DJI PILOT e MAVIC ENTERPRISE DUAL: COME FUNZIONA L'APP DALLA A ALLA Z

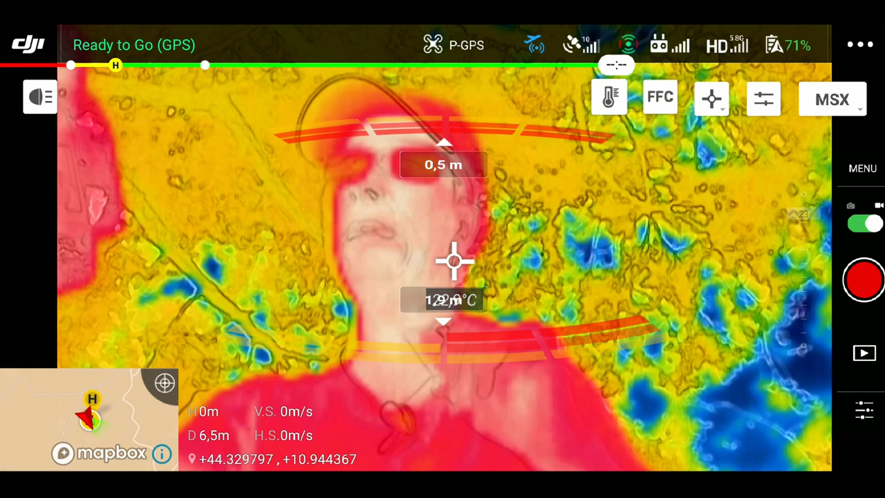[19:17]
vedete tra infrarosso e visibile cioè vede sia l'infrarosso ma vede
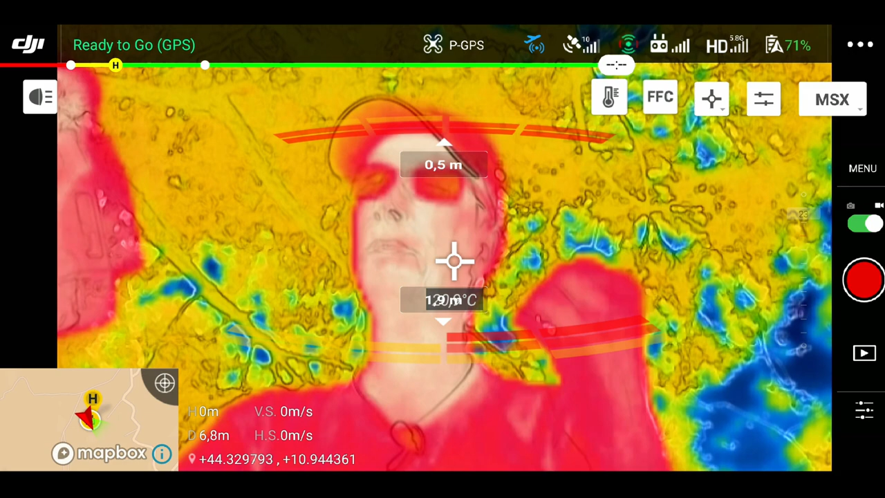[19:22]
anche il visibile sottostante praticamente ok iniziamo a lavorare un po' e capire
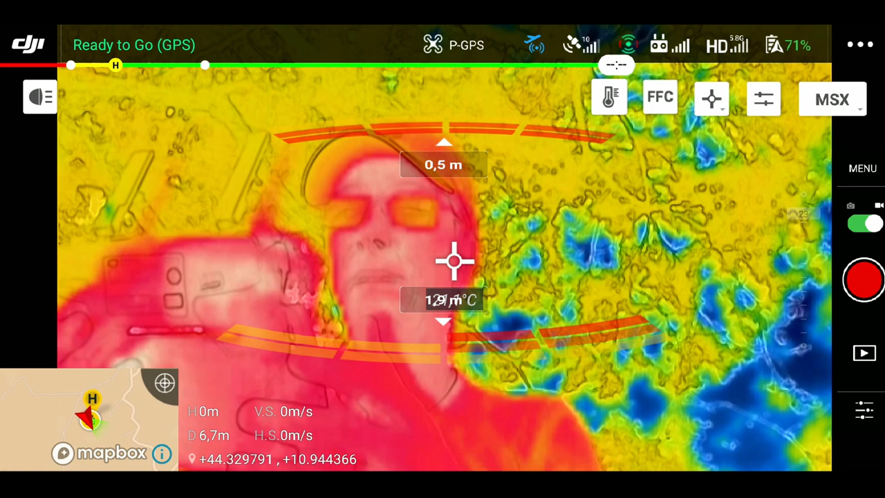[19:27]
come funzionano questi menu del MSX vedete che ho attivato il mio menu e qui a fianco sotto al disegno dei sensori è comparso un piccolo termometro poi un FCC che è la calibrazione poi uno spot di modo che posso andare a vedere radiometricamente la temperatura della persona a seconda di dove vado a cliccare la mia faccia
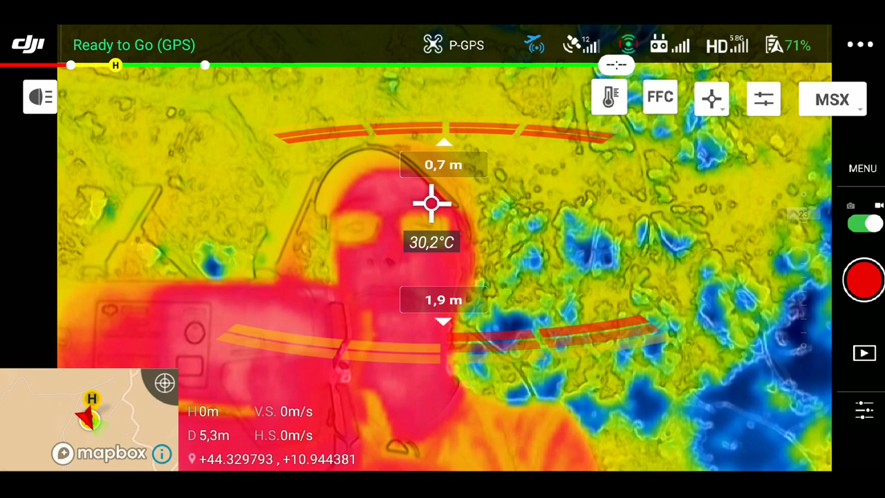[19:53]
On screen: spot 30.2°C
in questo momento vedete la mia fronte è a 31 gradi secondo la termica del drone che ne so il radiocomando è a
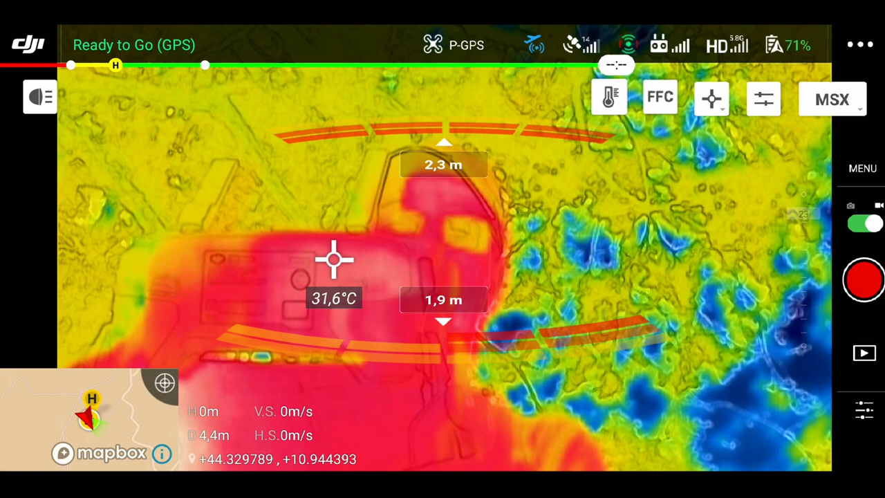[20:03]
On screen: spot 31.6°C
30 31 se invece vado a prendere la mia mano
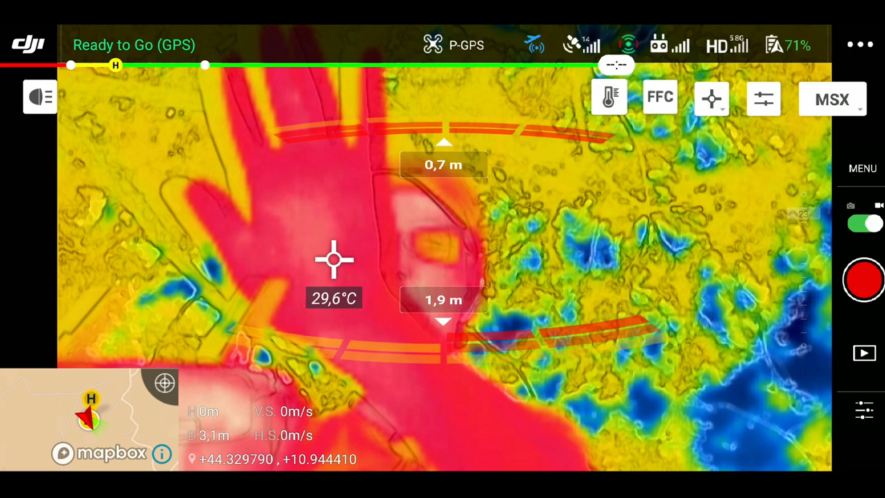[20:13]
On screen: spot 29.6°C
siamo sui 29 se vado a prendere il cappello ad esempio siamo sui 25 vedete ovunque vado a pigiare
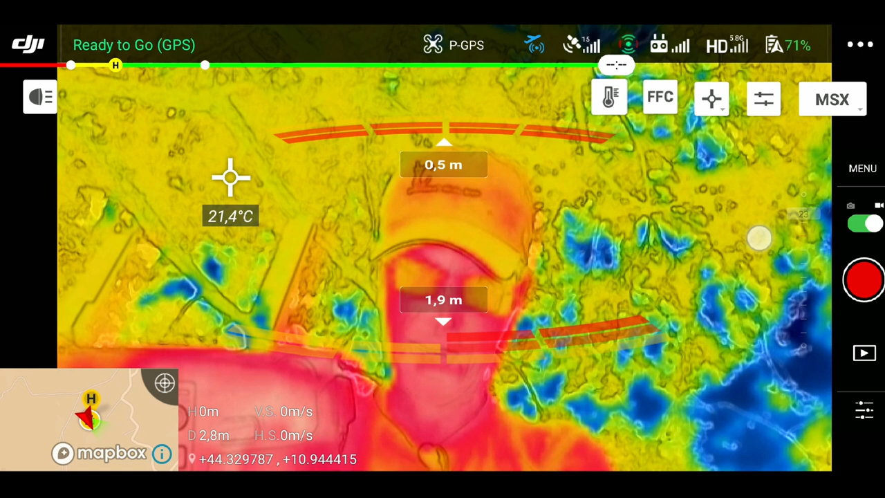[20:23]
On screen: spot 21.4°C
posso avere le mie informazioni la cosa interessante di questo metodo è che possiamo andare noi a decidere che cosa andare a vedere attraverso
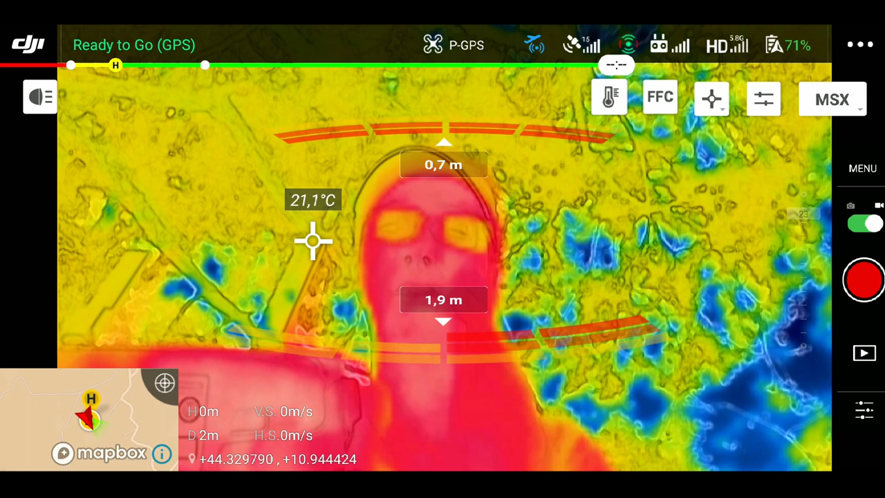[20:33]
On screen: spot 21.1°C
questa camera termica entro all'interno del termometrino appunto e vedete che
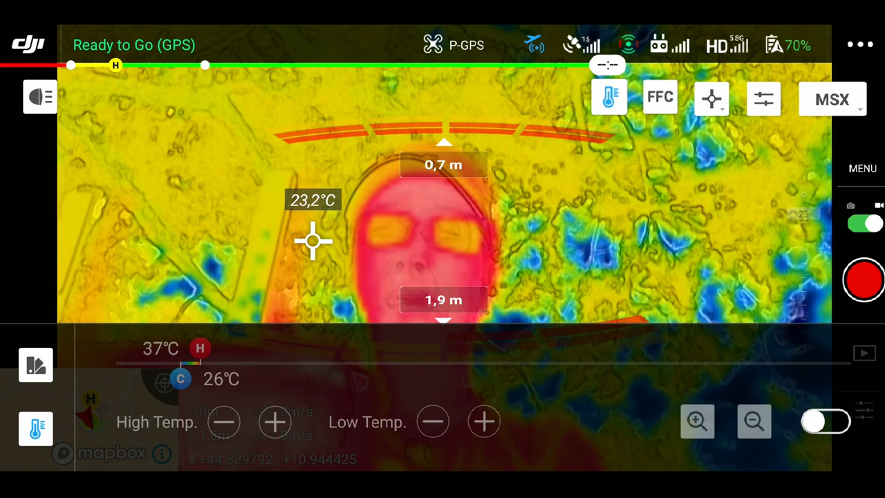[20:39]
On screen: spot 23.2°C
non c'è niente di attivo partiamo dal menu soprastante
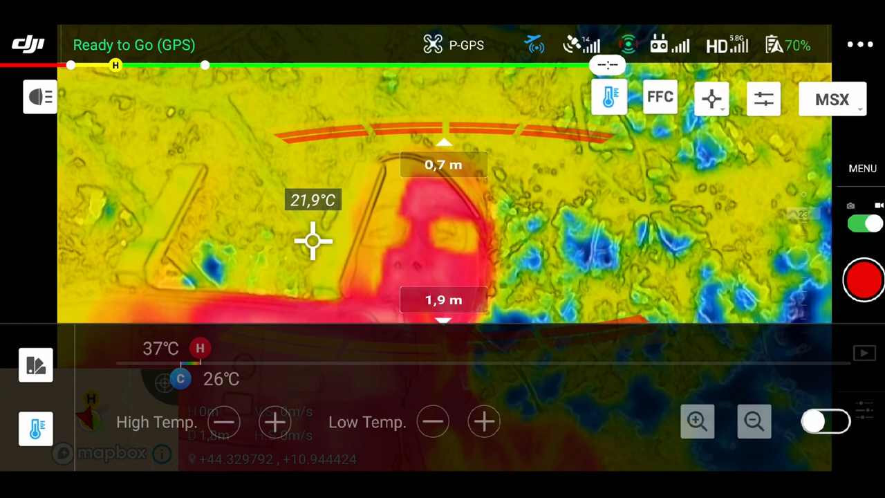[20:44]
On screen: spot 21.9°C, scale top 37°C, scale bottom 26°C
cioè le palette pigio le palette vedete che ho la possibilità di scegliere hotspot quindi
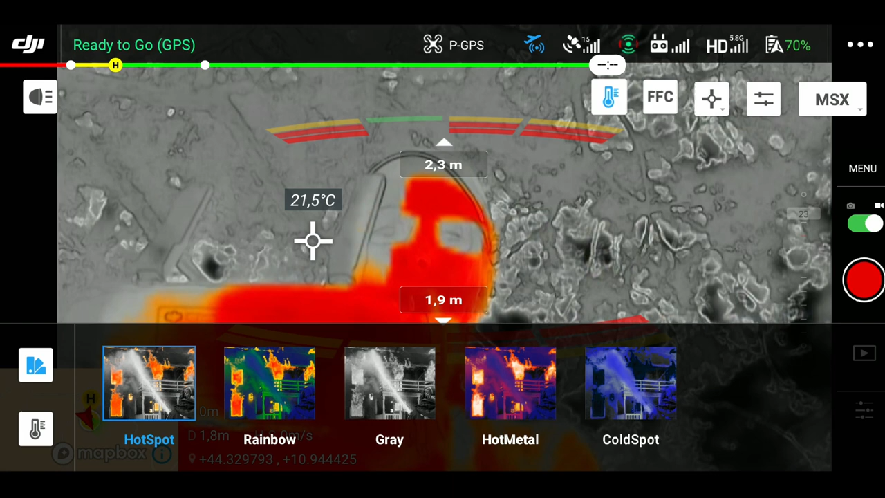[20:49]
On screen: spot 21.5°C
questa tipologia di visualizzazione ho la possibilità di scegliere rainbow
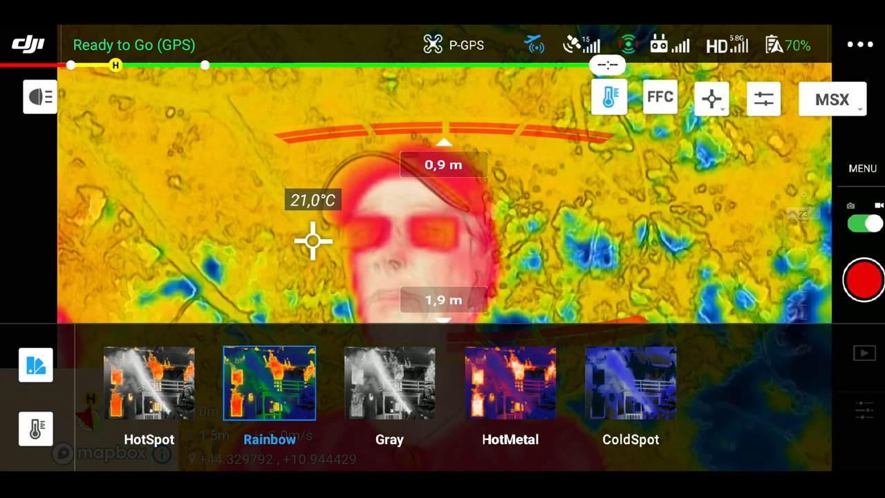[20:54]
On screen: spot 21.0°C
ho la possibilità che è quella più classica diciamo ho la possibilità di scegliere grey ho la possibilità di scegliere hot metal e ho la possibilità di scegliere cold spot
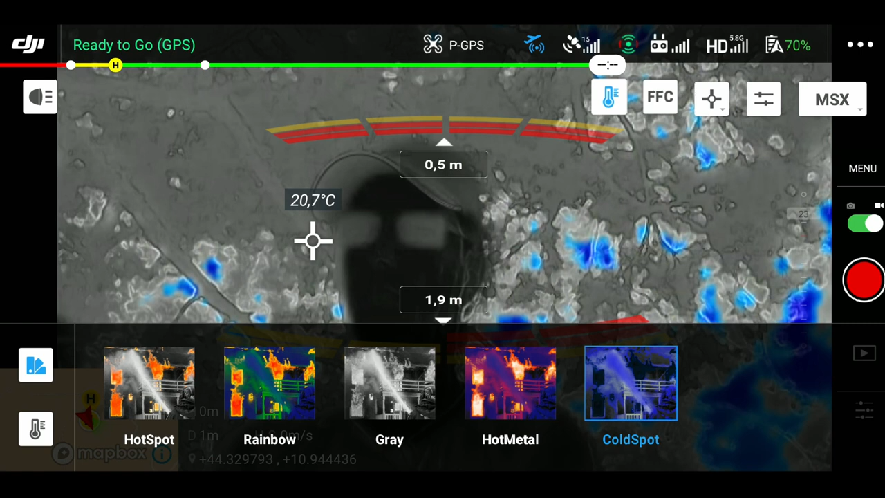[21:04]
On screen: spot 20.7°C
quindi a seconda di quello che dobbiamo andare a gestire andremo a scegliere la nostra tipologia di paletta lasciamo stare il discorso delle palette che è
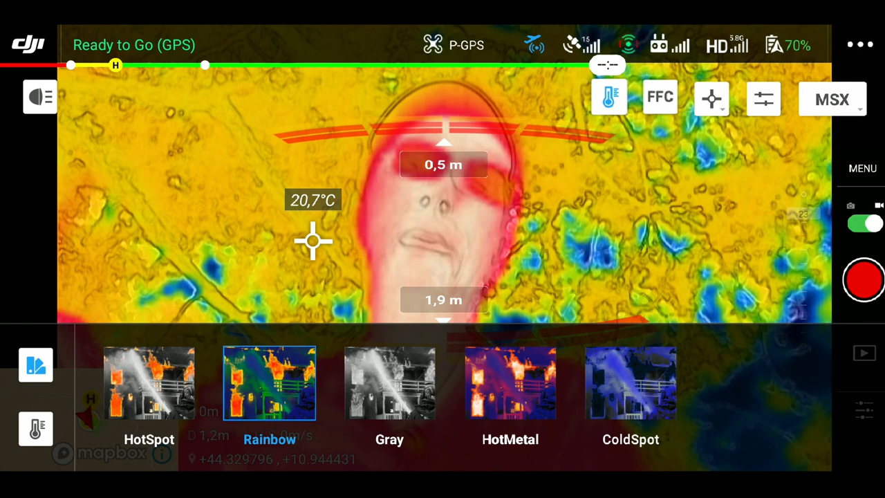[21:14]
On screen: spot 20.7°C
una scelta personale a seconda appunto di quello che volete andare a fare quello che mi interessa invece farvi vedere
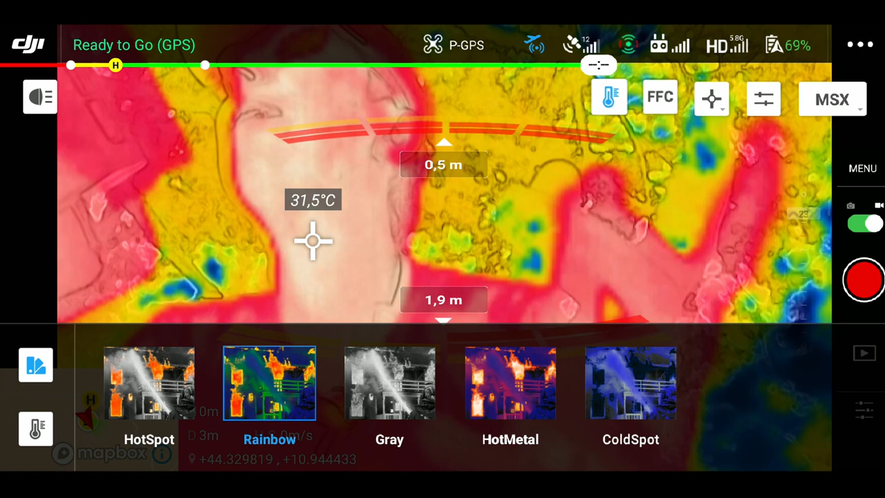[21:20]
On screen: spot 31.5°C
la parte relativa al termometro questa qui perché la cosa più importante da capire è come settare questo range perché a utilizzarlo così semplicemente guardate che cosa succede se io mi sposto
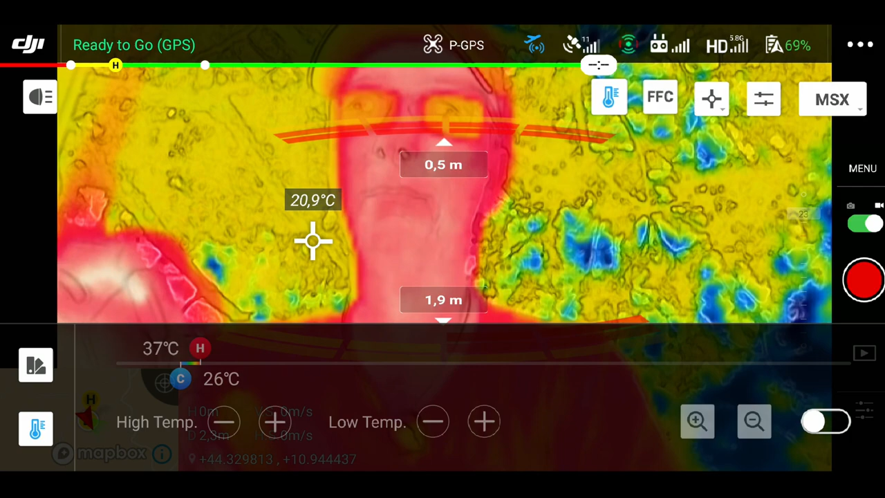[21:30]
On screen: spot 20.9°C
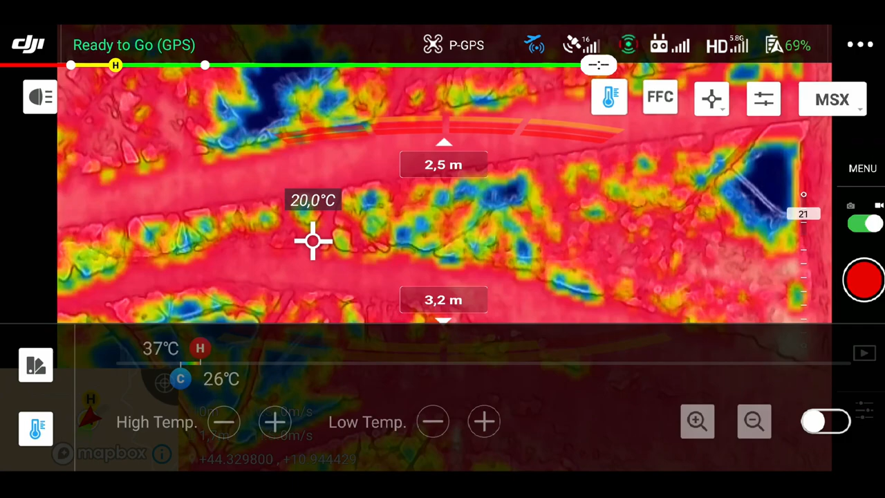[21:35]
On screen: spot 20.0°C, scale top 37°C, scale bottom 26°C
drasticamente ok ho girato il drone in maniera improvvisa e gli sto facendo
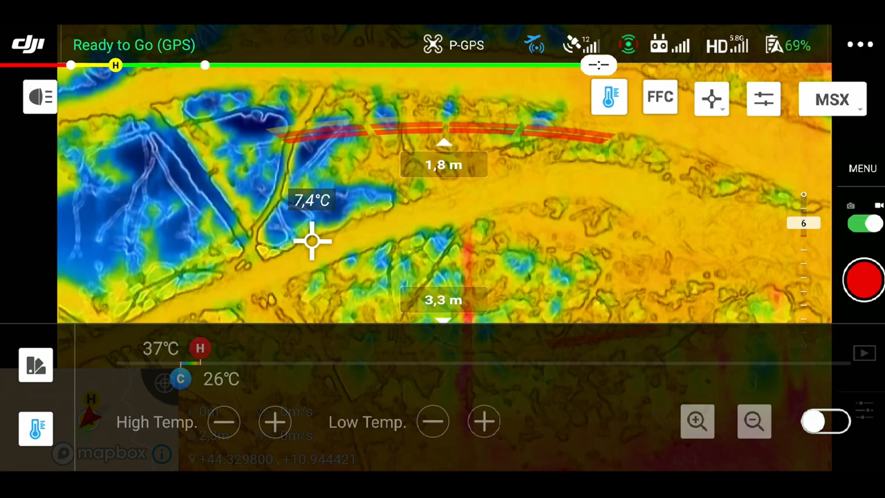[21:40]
On screen: spot 7.4°C, scale top 37°C, scale bottom 26°C
vedere